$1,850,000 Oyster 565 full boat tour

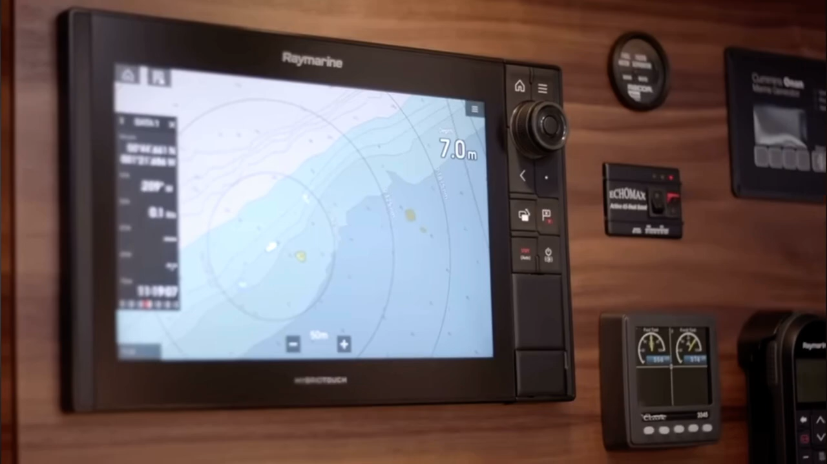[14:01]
Electronic navigation is intuitive with this touch screen chart plotter and radar which also can control the mass camera if fitted.